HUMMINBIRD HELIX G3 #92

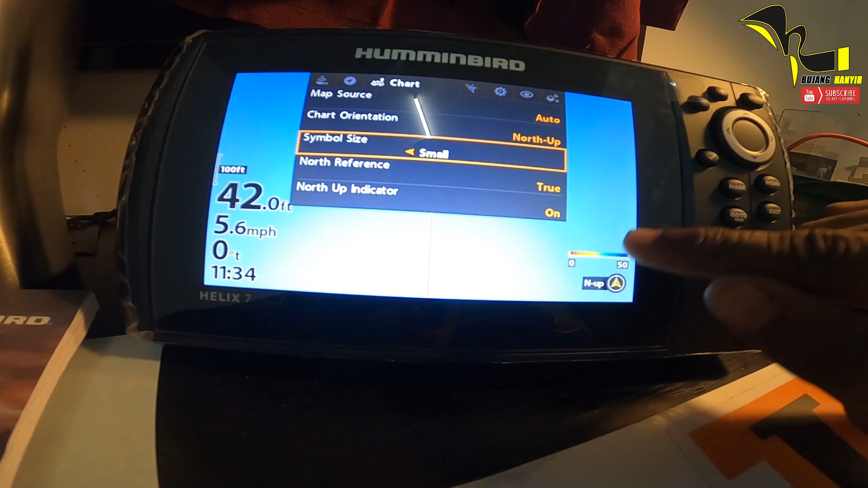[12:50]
On screen: depth 42.0 ft, speed 5.6 mph
nose kau akan berpusing ataupun kau set up untuk nose sahaja dan boat kau
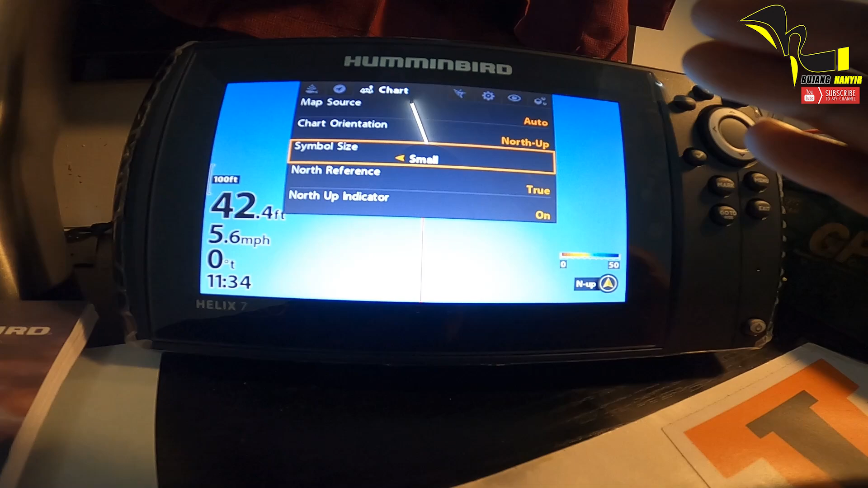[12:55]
On screen: depth 42.4 ft, speed 5.6 mph
sahaja yang akan berpusing ini semua atas kau punya
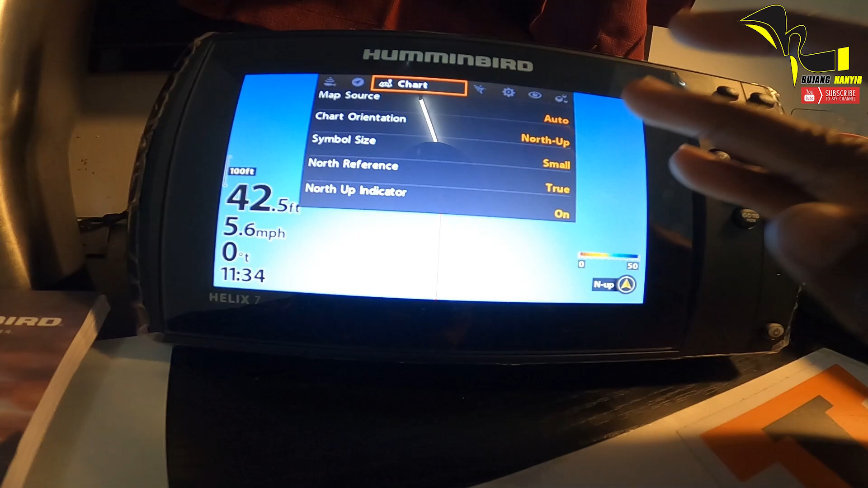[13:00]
On screen: depth 42.5 ft, speed 5.6 mph
penggunaan lepas tu pergi pada sebelah HB cat ok HB
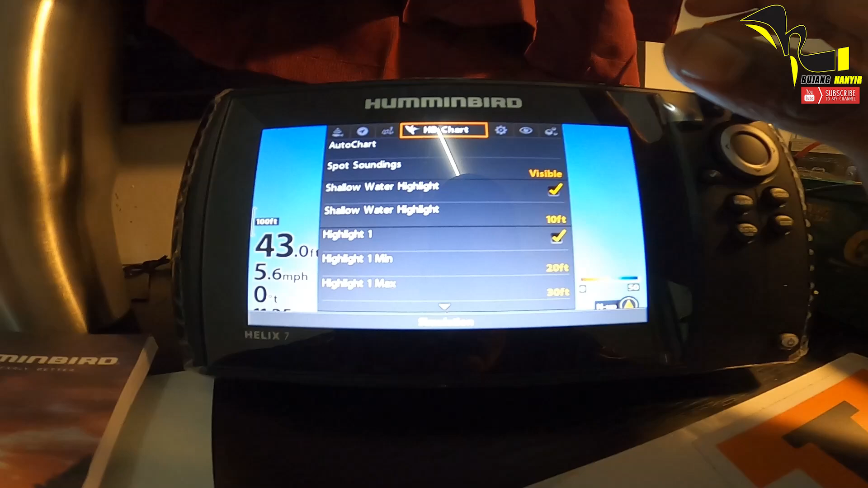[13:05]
On screen: speed 5.6 mph
cat merupakan hybrid cat jadi dia punya setting lebih sensitif
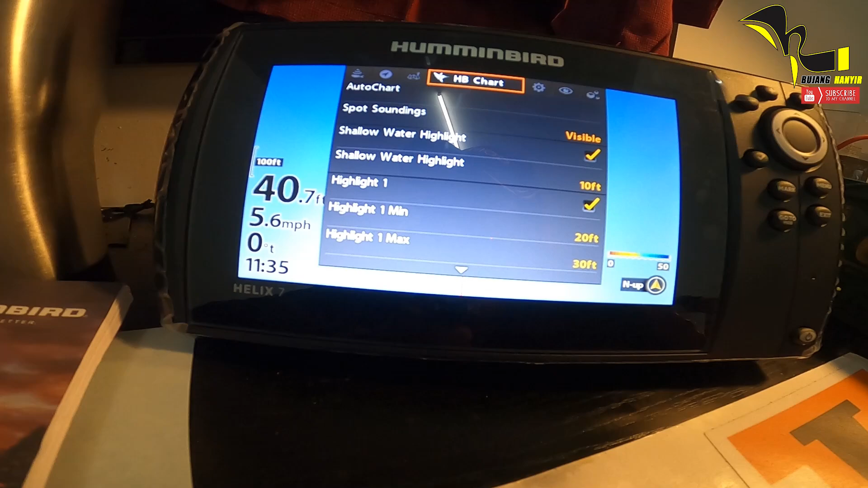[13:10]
On screen: depth 40.7 ft, speed 5.6 mph
dan kau boleh
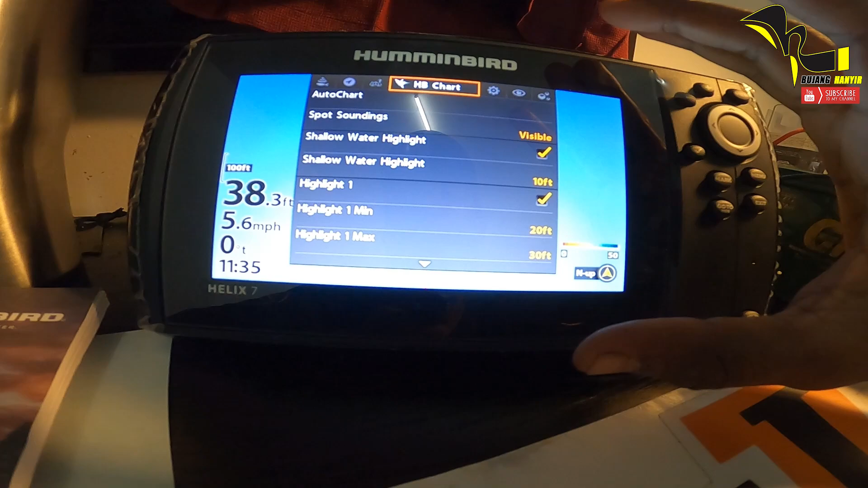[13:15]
On screen: depth 38.3 ft, speed 5.6 mph
bunyikan dia bila kau dah sampai spot
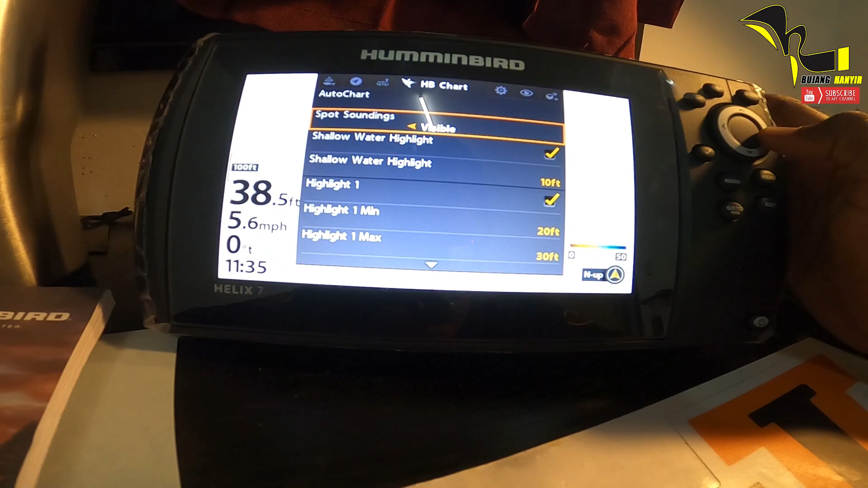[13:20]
On screen: depth 38.5 ft, speed 5.6 mph
dan kau punya dia boleh tunjuk kau pada spot apa semua dia ada
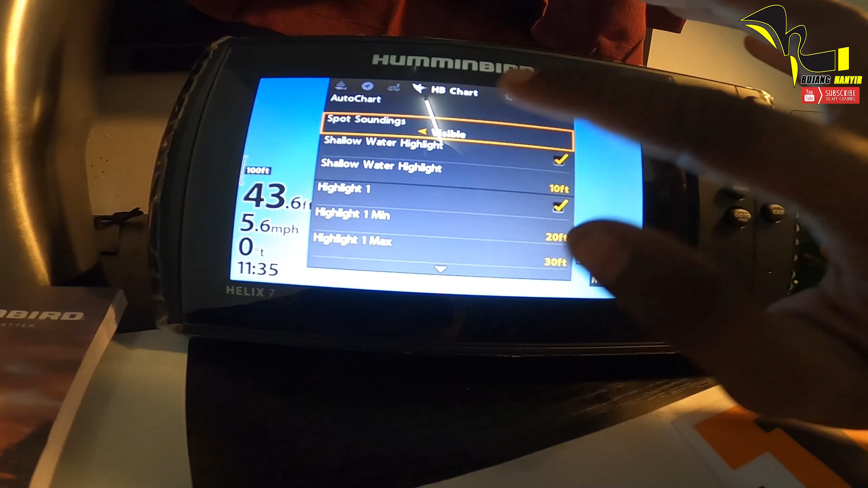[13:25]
On screen: speed 5.6 mph
spot sounding shallow water kau boleh setting shallow water highlight untuk 10 kaki kau boleh setting dan sebenarnya dalam ni kau boleh set kau punya
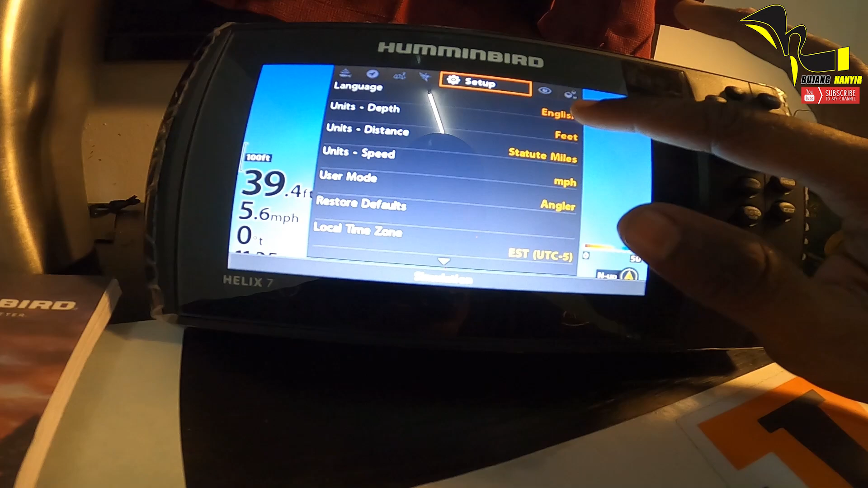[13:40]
On screen: depth 39.4 ft, speed 5.6 mph
kedalaman kau mengikut kaki ke apa ke meter kau tak pasti
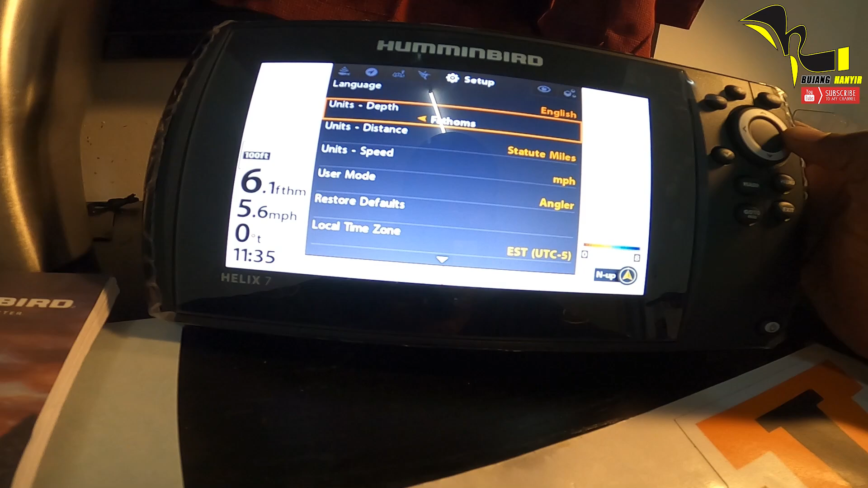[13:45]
On screen: speed 5.6 mph
sebab ni sekarang ni kaki dan kelajuan
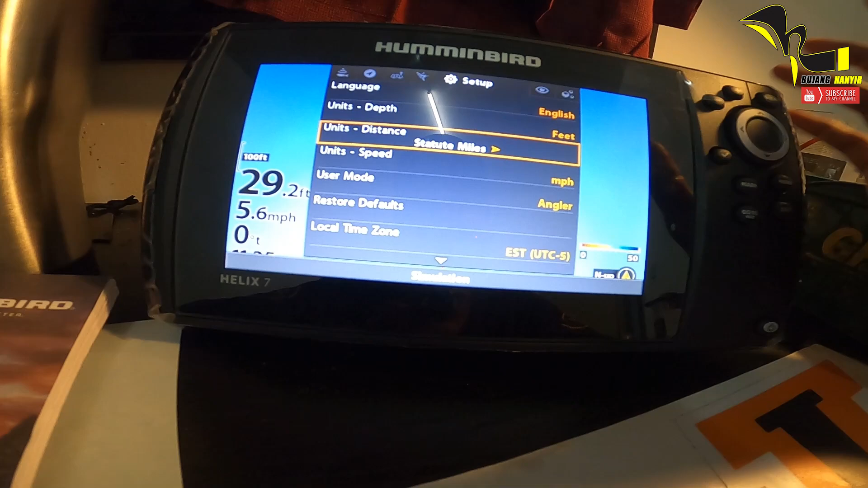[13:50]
On screen: depth 29.2 ft, speed 5.6 mph
kau unit speed angler mode dia banyak mode eh angler custom
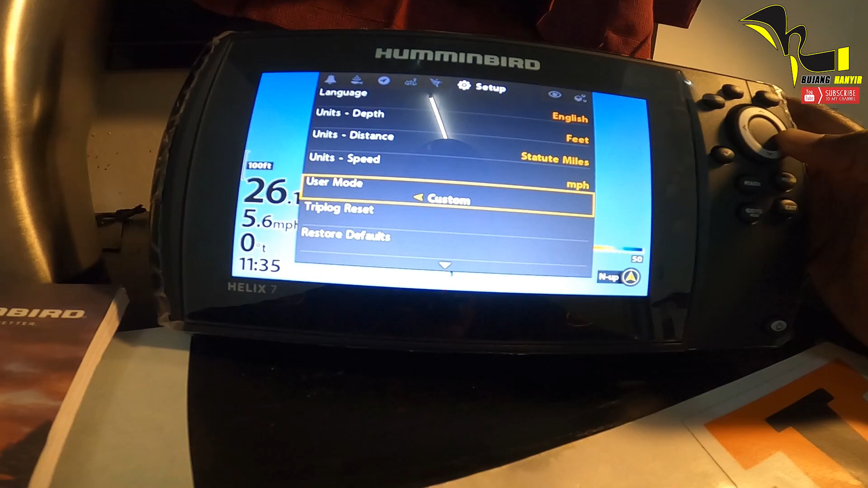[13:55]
On screen: speed 5.6 mph
lepas tu kalau angler ni mungkin dia dah setting untuk
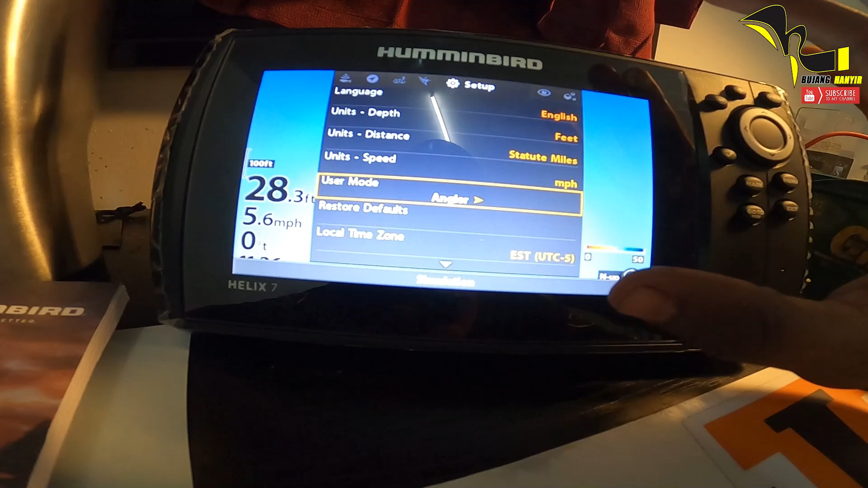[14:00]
On screen: depth 28.3 ft, speed 5.6 mph
yang kita memancing jadi basic dia lebih tepat kalau
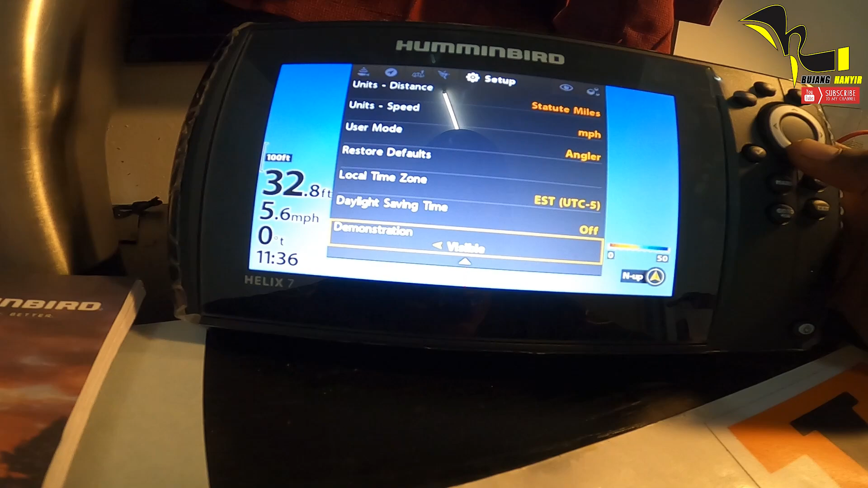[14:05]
On screen: depth 32.8 ft, speed 5.6 mph
kau custom ni kadang-kadang aku takut dia jadi lain dan
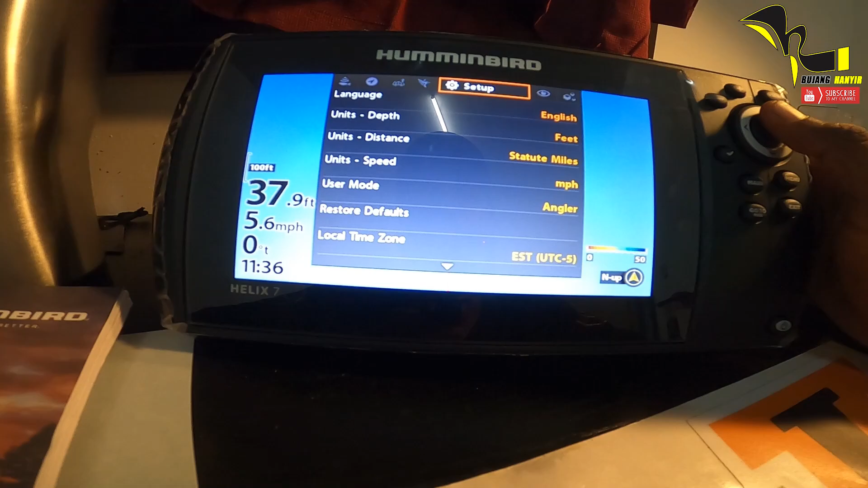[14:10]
On screen: depth 37.9 ft, speed 5.6 mph
sebenarnya benda ni kau boleh setting untuk
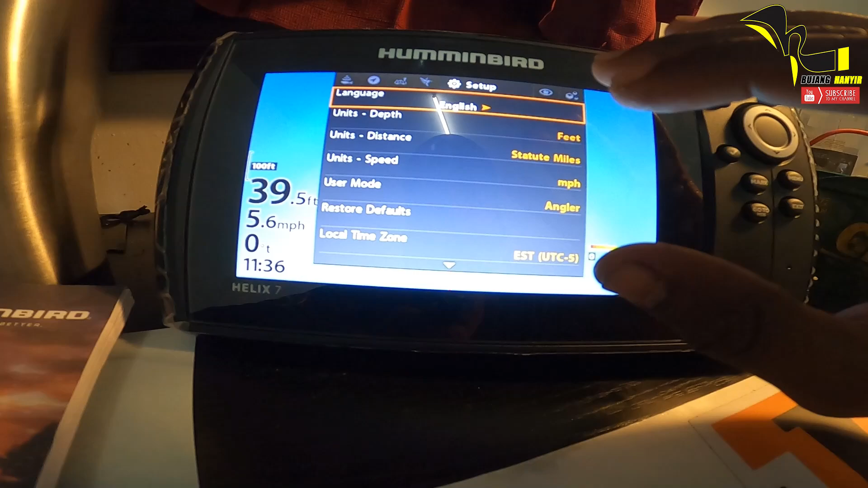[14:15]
On screen: depth 39.5 ft, speed 5.6 mph
permainan kau tau kau boleh pergi ok kau nak sebenarnya kau main kayak ni untuk
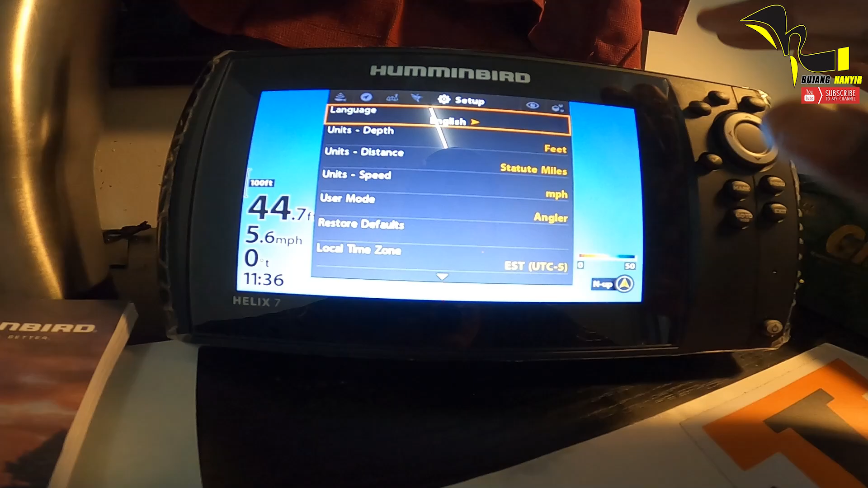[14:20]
On screen: speed 5.6 mph
shallow water kau boleh set untuk shallow water ataupun kau nak naik boat untuk pergi deep water
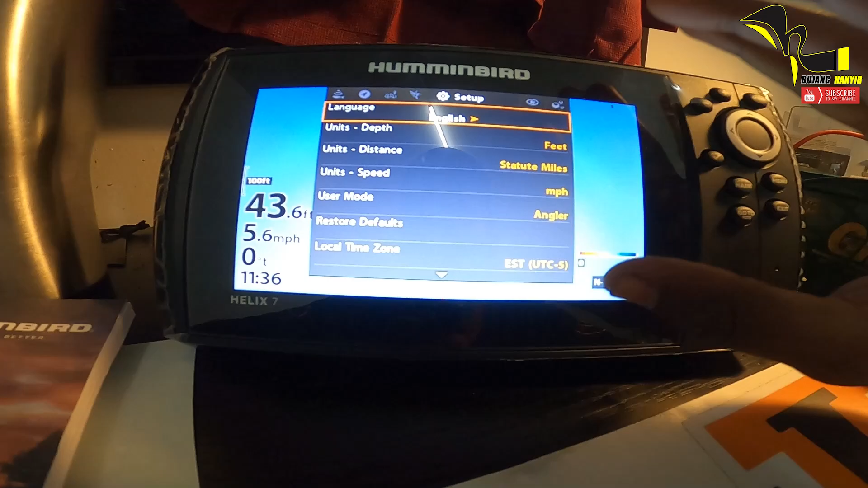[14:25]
On screen: depth 43.6 ft, speed 5.6 mph
deep water ada juga setting dia kau akan tukar-tukarlah benda ni memang banyak